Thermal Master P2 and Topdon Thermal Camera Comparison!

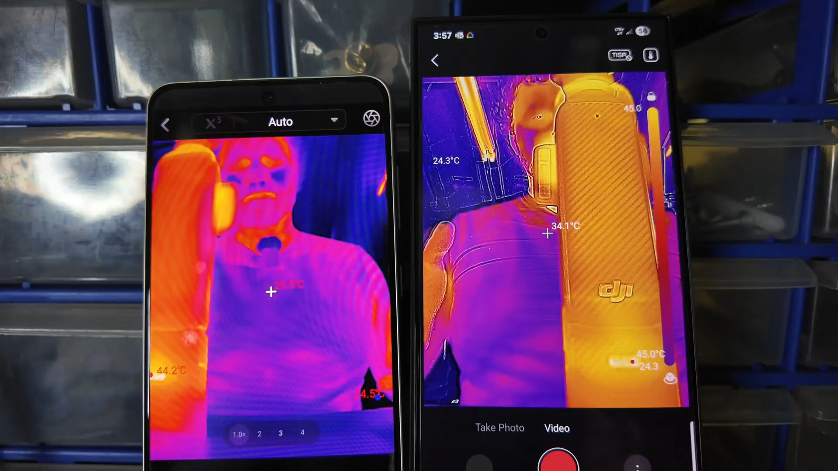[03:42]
It probably won't work as well All right, so you're looking at both them on some phones here You can see what you can see
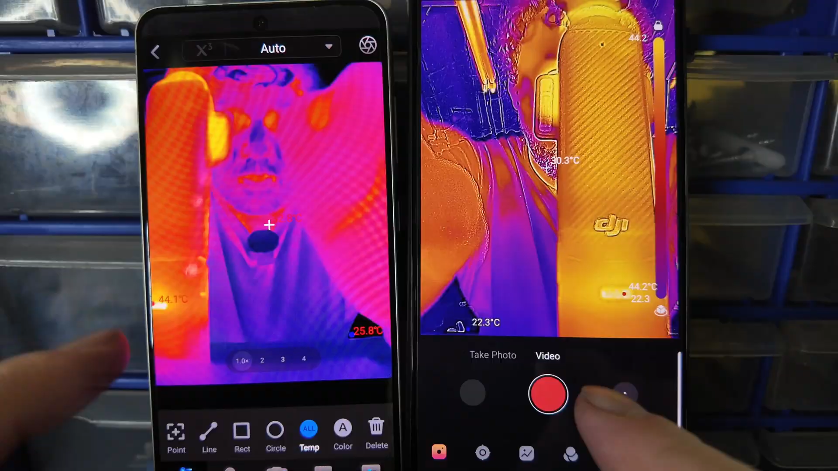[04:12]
So you'll have the record option on all of them This one takes photos on the left.
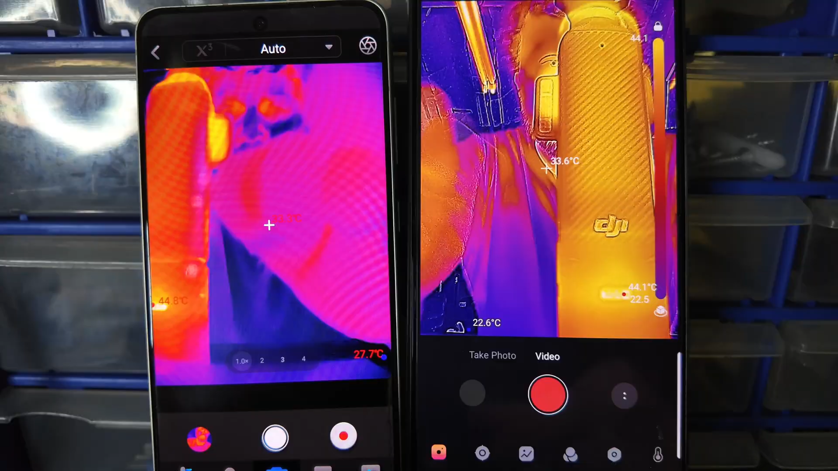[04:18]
This one takes it on the right I guess i'll show you what it is The right is the top dawn the left is the p2 As you can see there
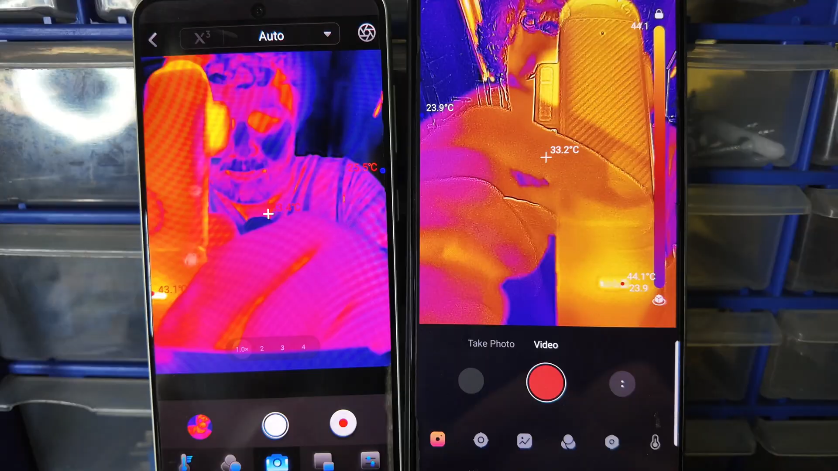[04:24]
On screen: spot 33.2°C
Both will record so i'll hit here While using this app it's recording right now this same one recording
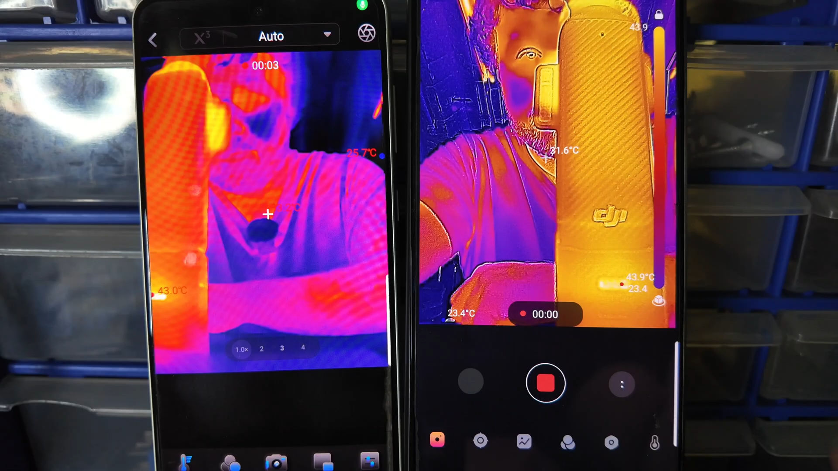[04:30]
Looks good Um, each is their own this they're both highly customizable So
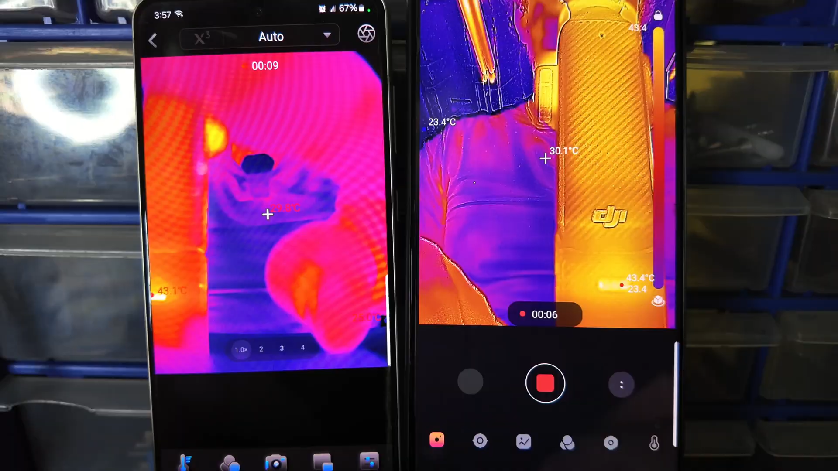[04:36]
On screen: min 23.4°C
This is all my phone this isn't me
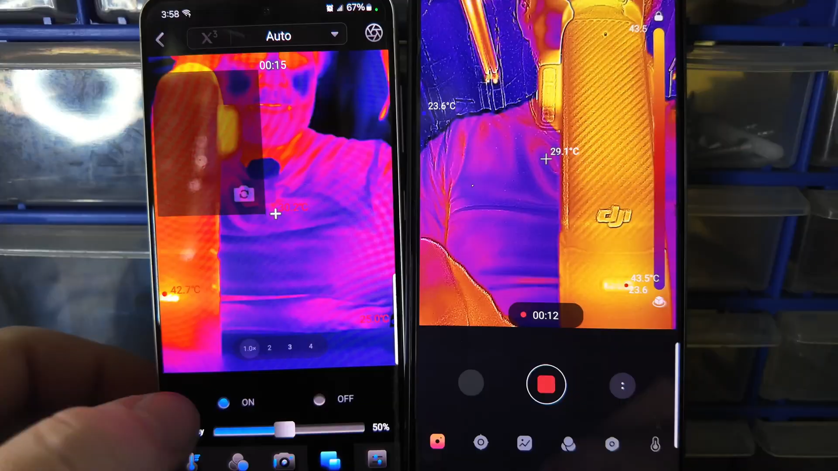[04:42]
On screen: spot 29.1°C, min 23.6°C
Little thing on the top there Oh,
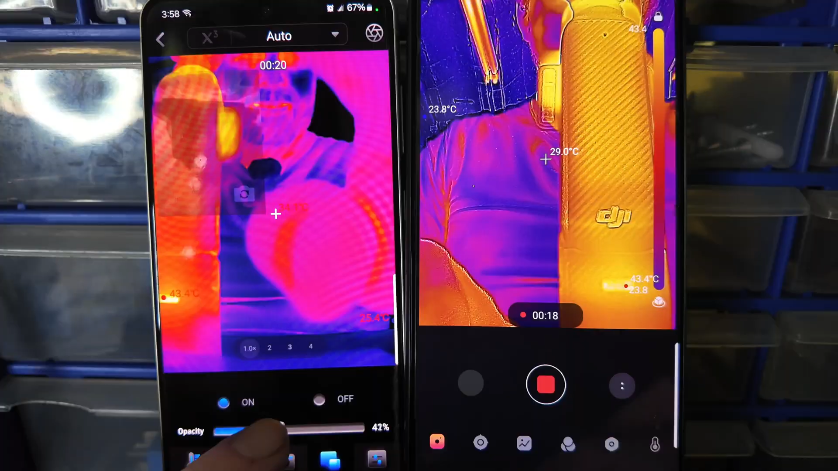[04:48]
On screen: spot 29.0°C
it's showing my camera that's neat So has colors That's a neat little feature i'm sure this one has it too
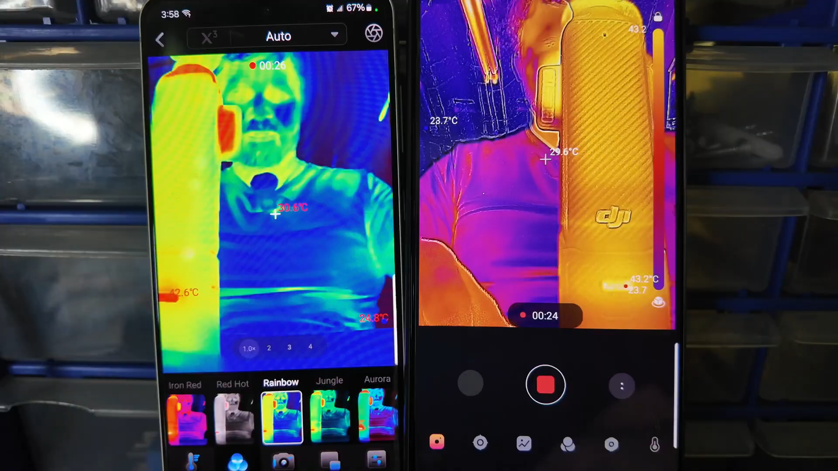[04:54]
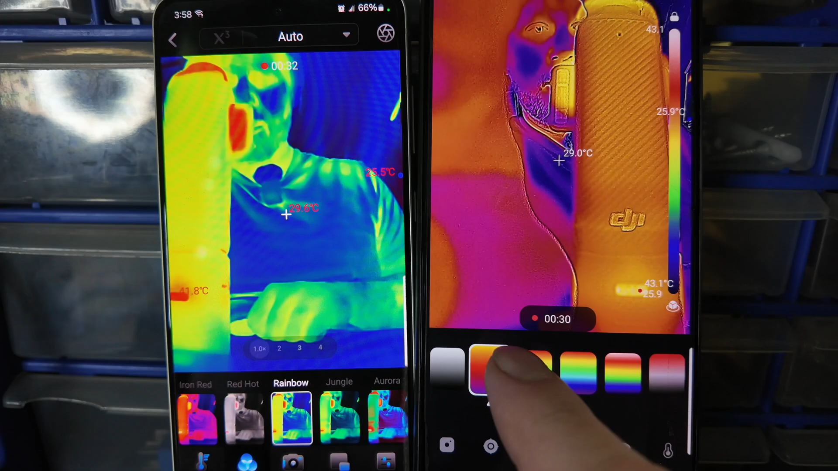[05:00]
Everybody likes the uh predator one or was it this one for predator? I think it was probably these huh You tell me in the comments
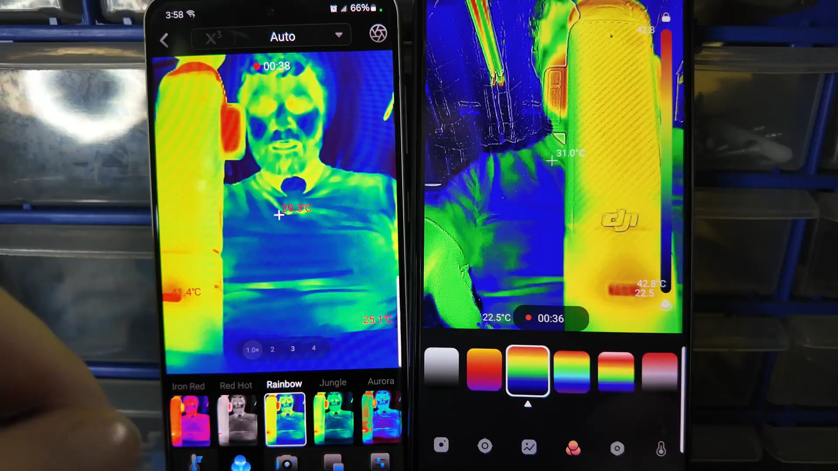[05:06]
Um, they're very similar on these settings i'm just trying to
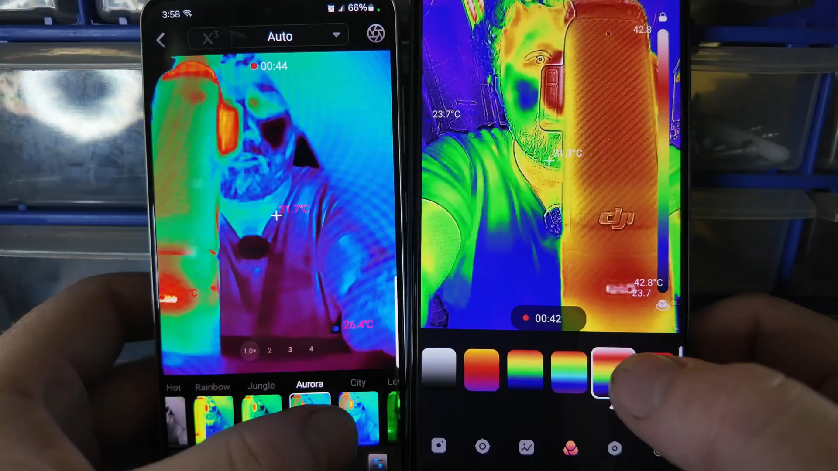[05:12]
Go through them both at the same time I can't be perfect low light We're getting into some freaky ones here
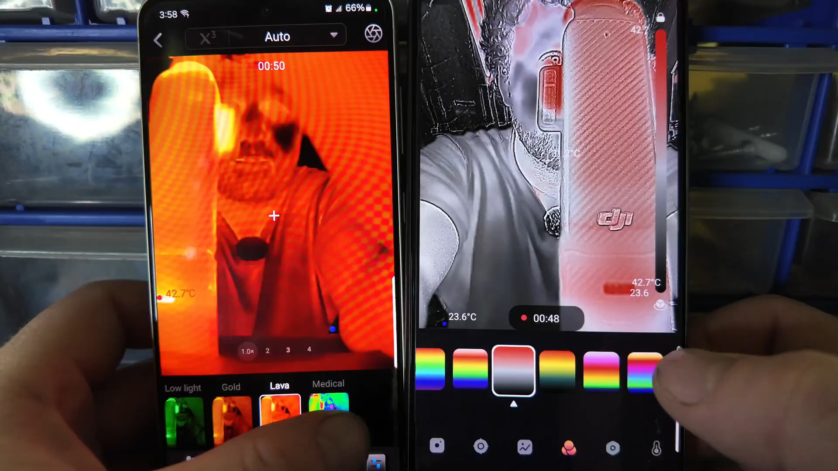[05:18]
Neat uh when i first fired it up the p2 was on the gray setting
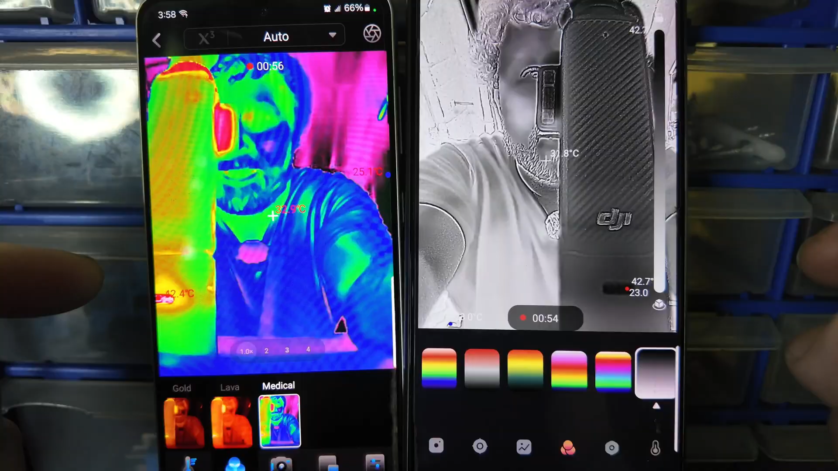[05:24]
right there is i mean using my Thumbnail it's freaky huh let's try and do contrast to each so first one's gray
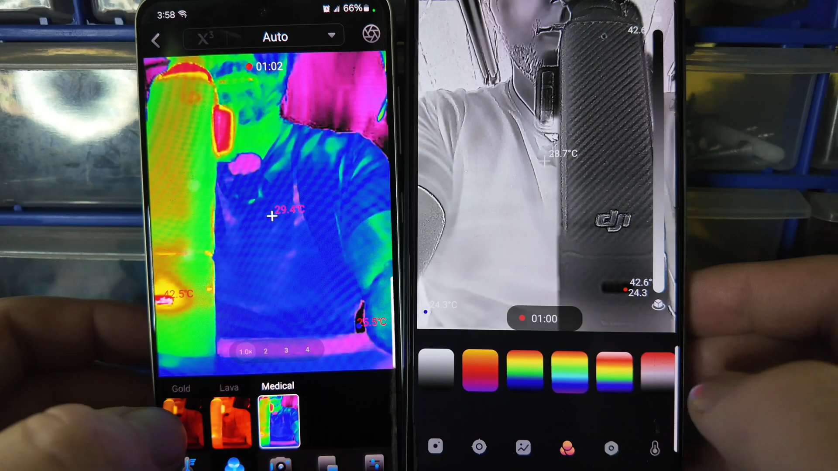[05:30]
Lava medical
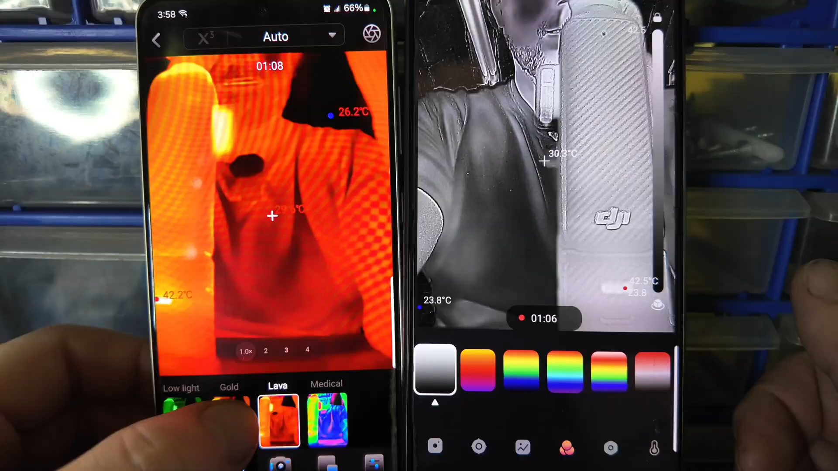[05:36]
These ones have names on it that's easy nice low light you know you shoot those videos aurora jungle rainbow red hot
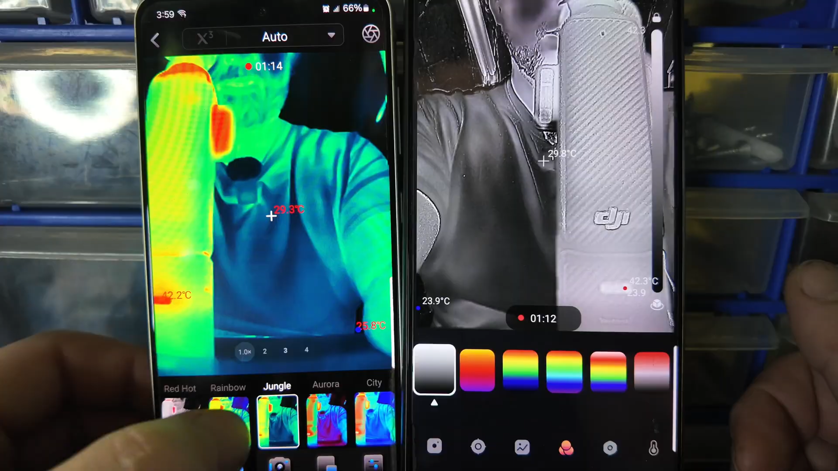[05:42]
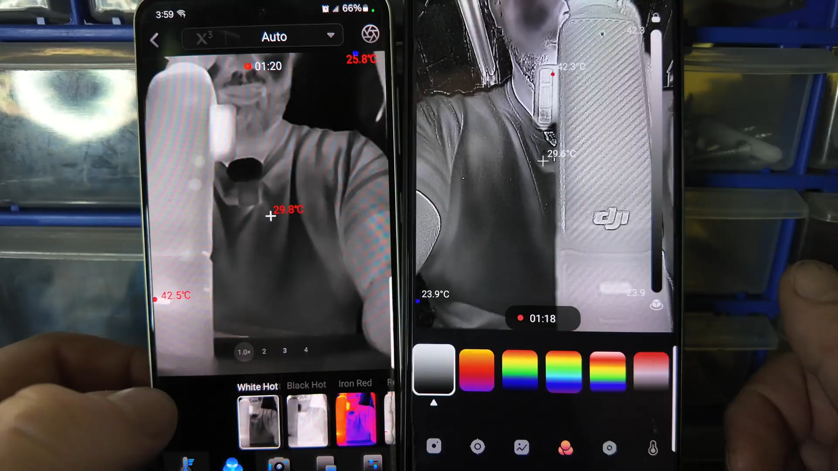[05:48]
Black hot white hot temperatures yeah these ones don't really show that but Let's see if i can change the
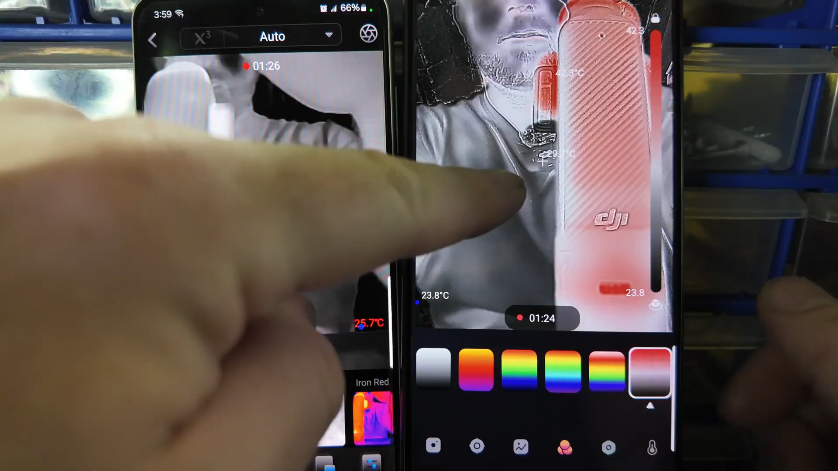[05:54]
direction of the camera thermometer you'll hear a little clicking now and then Iron